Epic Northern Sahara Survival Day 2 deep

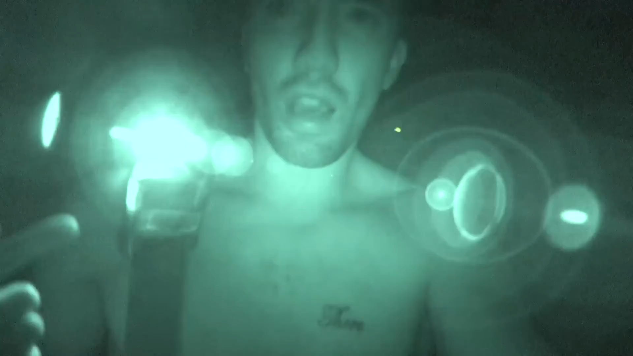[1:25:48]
By the way, this light is an infrared light. It's not a light which I can see anything with. It's purely infrared. So this light isn't a light, it's just purely infrared. Yeah, I'm out here in the desert at night. It's a pretty intimidating the place.
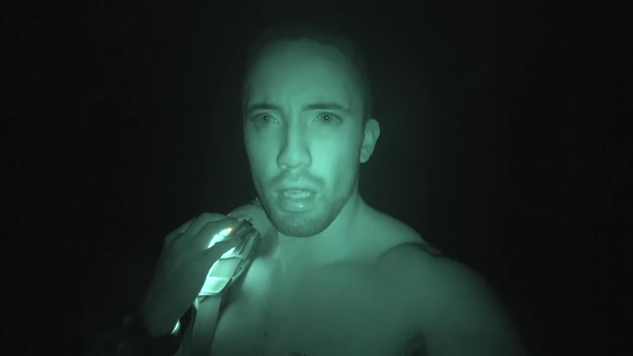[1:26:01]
But what I've kind of done, whilst I've been out here the whole time, I've avoided making a fire during the day. This is because, make a fire during the day, all you're going to do is end up heating up the area where you are. You're going to get hot.
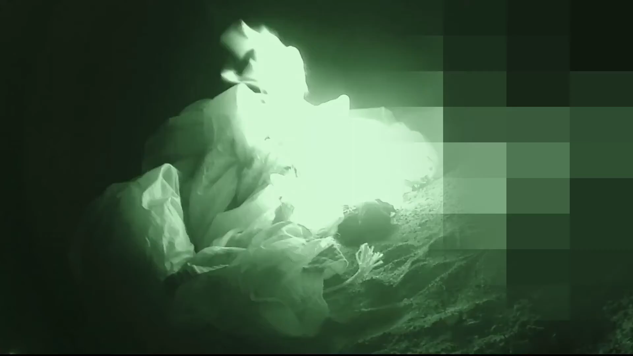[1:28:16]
Look at it, it's starting to burn real nice.
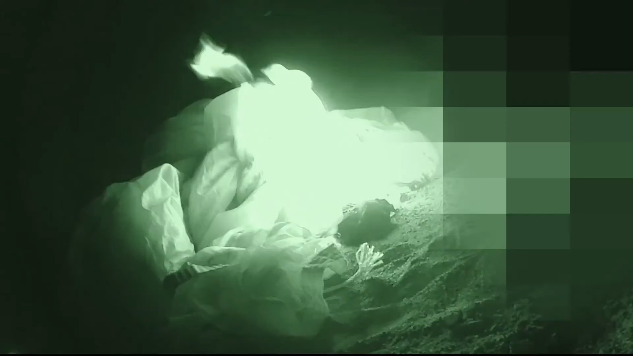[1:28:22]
So stay away, it is nylon, so it doesn't burn too well in terms of fumes.
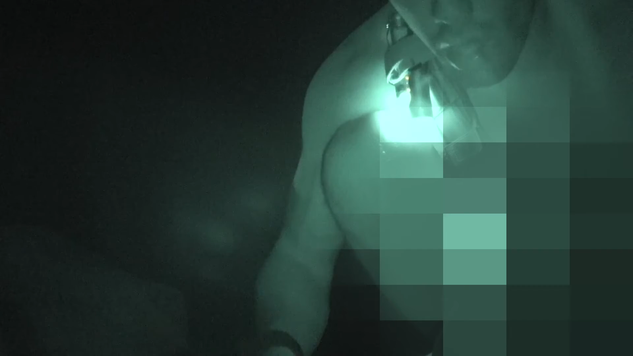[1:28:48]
I'm going to tie this string I scavenged from the parachute. Let's tie it around.
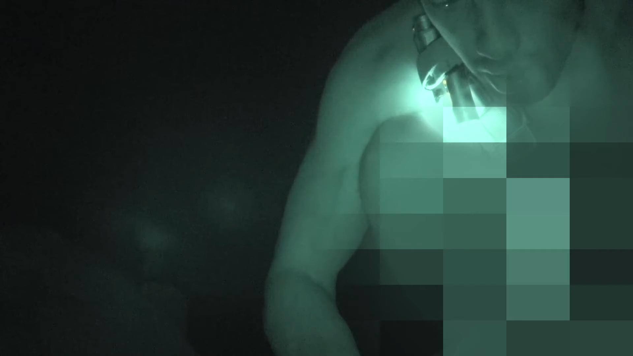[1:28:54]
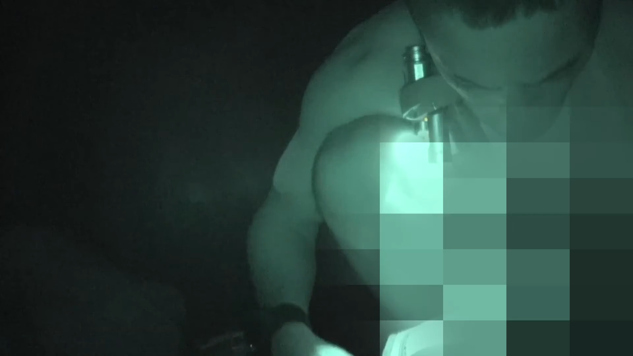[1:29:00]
And I've got the battery for my shotgun microphone.
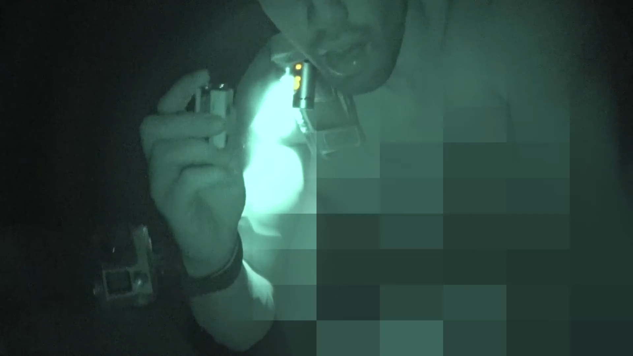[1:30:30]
Now that will take anyone's attention if they see it in any distance.
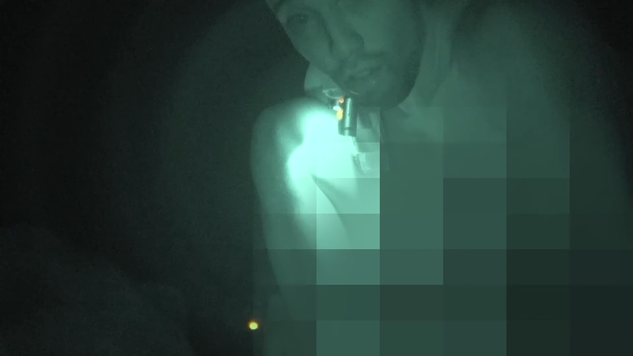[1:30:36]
It's quite an irregular way to create light, but it seems to have worked. Now what I will do as well, I'm gonna use this to light up the parachute.
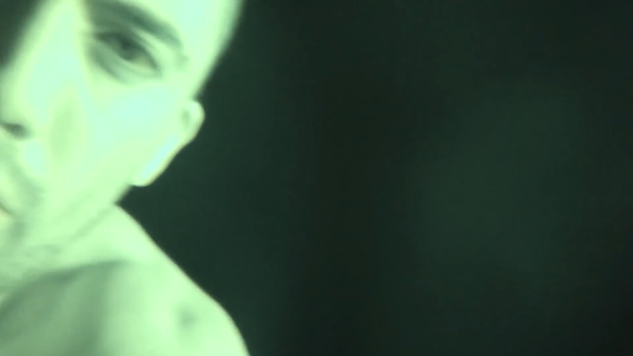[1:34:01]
Hey, you can see that fire going.
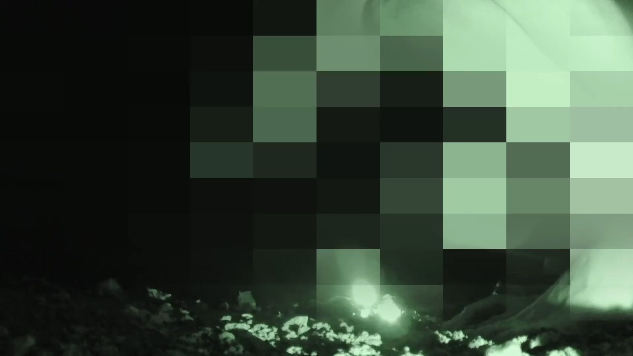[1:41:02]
But the only problem with making a fire in the Sahara Desert, even especially at night, is that there's just goddamn nobody around. You can light the biggest fire you can in the world, but if there's nobody around to see it, then what's the point?
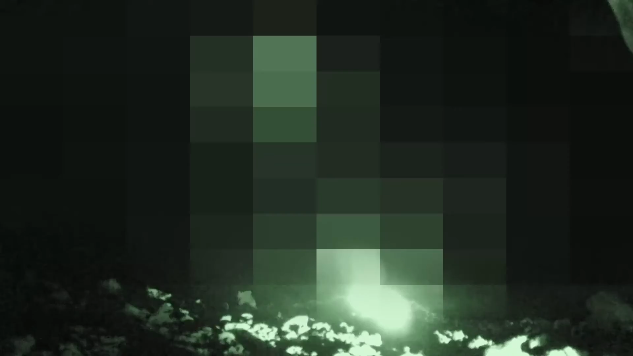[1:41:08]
far from a long way away. A very long way away. It's brighter than the moon at the moment. Brighter than the moon.
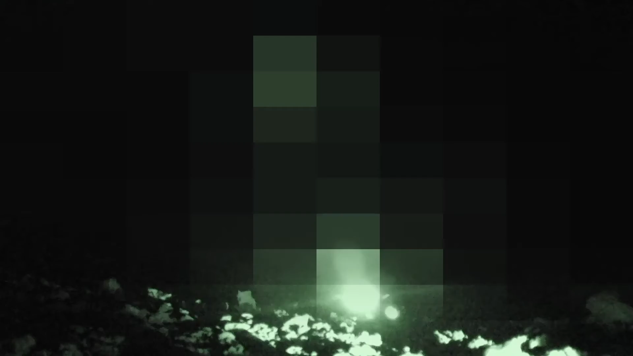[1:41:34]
There's other lights around it, just my camera lights, by the way, nothing else weird.
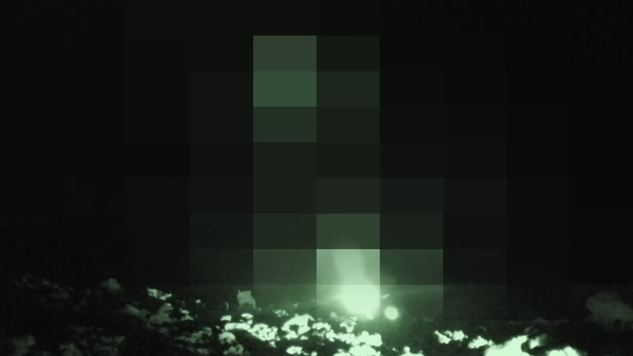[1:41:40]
Well, that's the end of the fire. So that was good to last a good 20 minutes, 30 minutes,
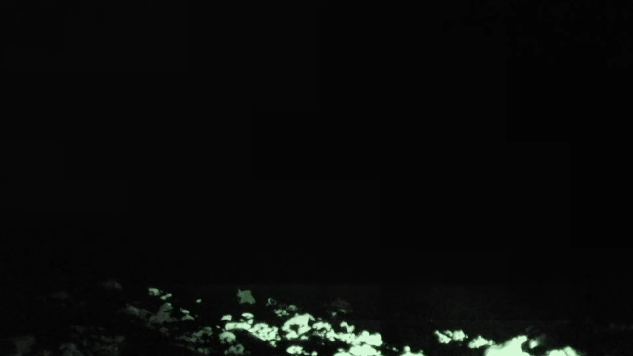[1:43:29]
But I'm going to pack up my cameras now and get going. And just again, this is a infrared light. This isn't a actual torch. It literally purely only works to help this little infrared camera work better, but it messes up my other cameras. So I'm just getting ready to leave camp. I've been packing my bags, double checking that I haven't left anything. I'm going to start hiking out and
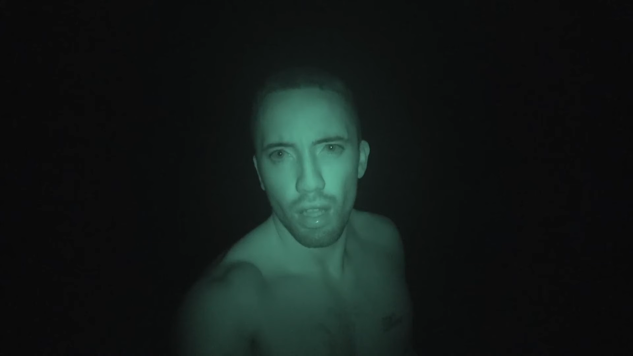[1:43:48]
so yeah, just pack my bags. I've been kind of checking that I haven't lost anything. I'm just going to start hiking out now. Whilst the sun's down, you know, it's gotten a lot more cooler out here. The cooler it is out here, you know, the less energy, the less sweat, the less stress I kind of go under. But I do feel myself currently being bitten by, I think, mozzies.
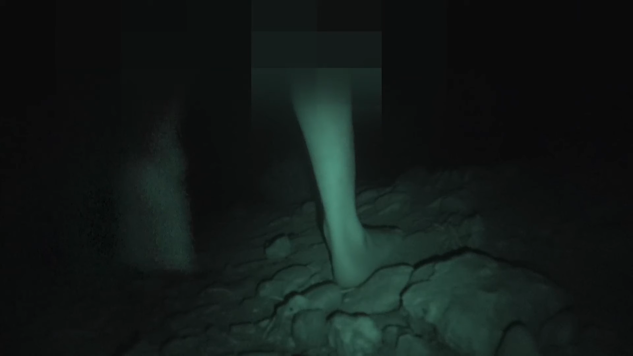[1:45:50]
So hiking out, visibility is poor. It's weird having
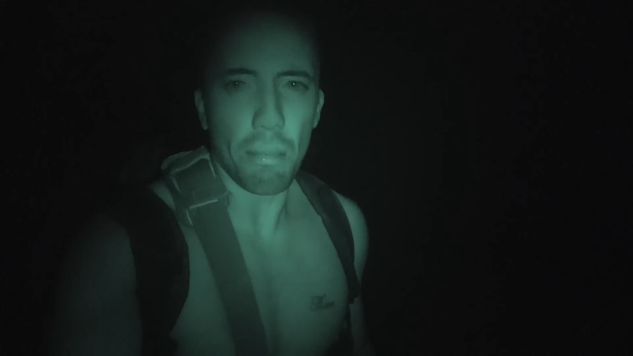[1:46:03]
this kind of big bag back on because I'm kind of sunburnt, naturally sunburnt, I guess. I'm sunburnt now. I've had worse sunburns though. The ground's very unsteady. Visibility is gone, I can't see. So I just stood on something really sharp. It's these again.
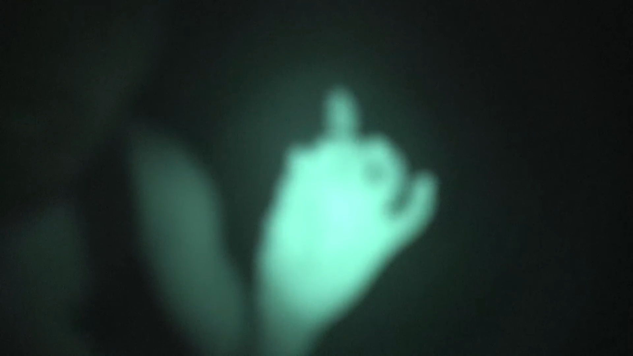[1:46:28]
So if you can focus to see that. Those sharp balls.
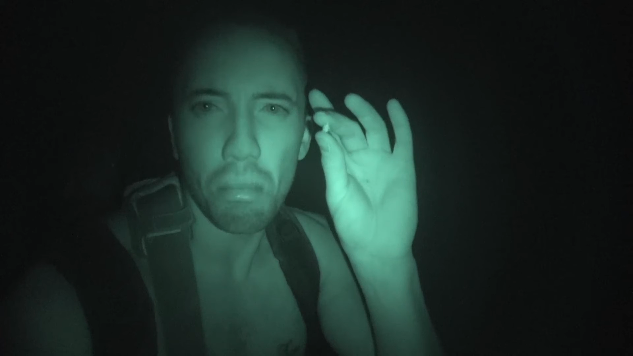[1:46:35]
Let me just. Again. One of those sharp balls.
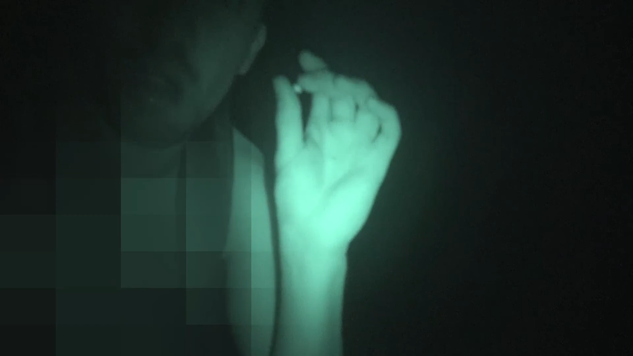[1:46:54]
What I will do is I'm going to use part of the parachute.
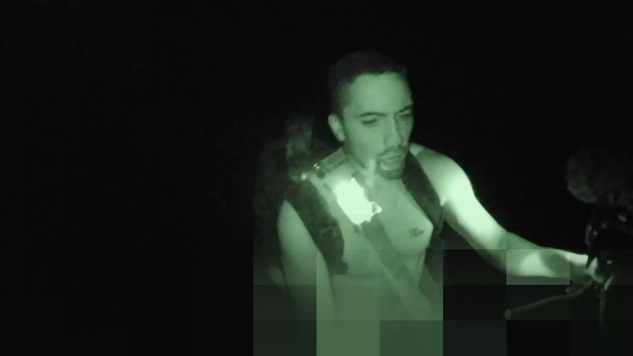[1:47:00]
I'm going to use part of the parachute to mark my way out. So if anyone does go to my camping and find my camping area, they're going to have arrows to see which direction I'm heading in. You use these. Like an arrow shape.
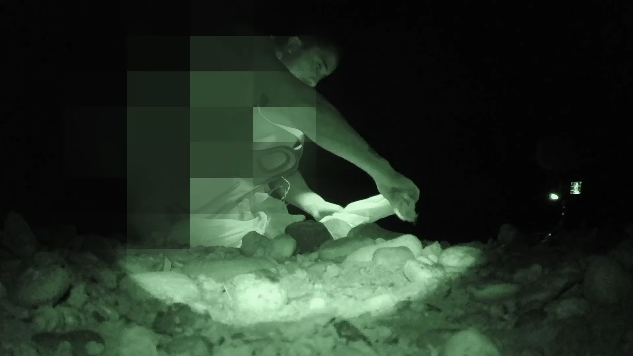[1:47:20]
By getting itself to double back on itself. I'm going to use rocks to keep him into place. Just so when the wind does blow, it won't blow it away. No, I think that looks pretty good. It's a pretty decent arrow shape, pointing that way. When you're out in the wild, you don't want to ever have to rely
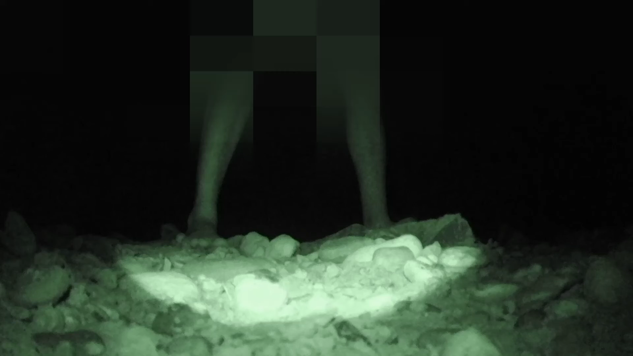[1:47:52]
on just one method of survival. The hell was that?
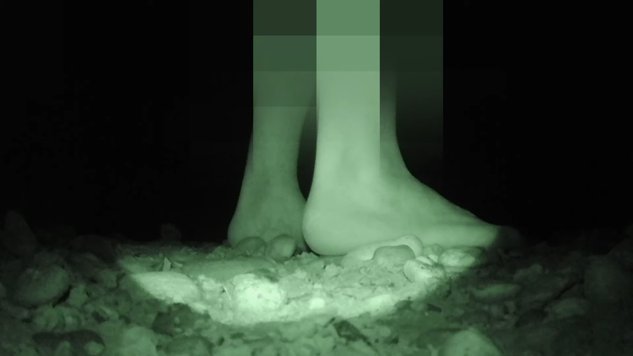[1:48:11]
I definitely heard something scuttling around. It's fast. It's near my feet. Anyway, let's hike on. What's that noise?